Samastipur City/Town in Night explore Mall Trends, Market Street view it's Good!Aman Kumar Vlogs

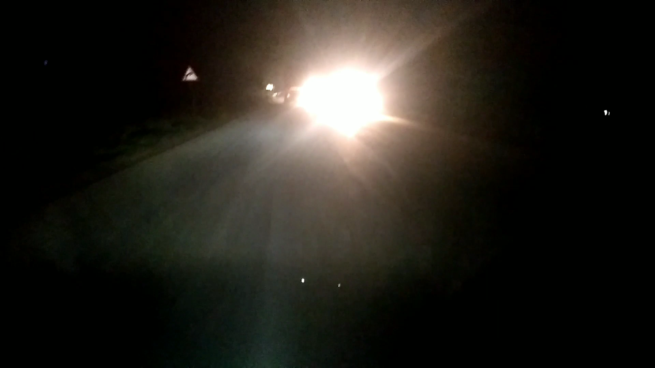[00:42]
तो नाइट पर रोड़े स्ट्रीट विव तो अभी हमां से लेस्ट राल लेता हूँ तो प्राइट लेगा लेकिन आगे जागर के लेस्ट राल हूँगा जो कि पर टेशने से लेफ्ट के घ्राफ है तो अत्राम बड़ा ट्राफिक है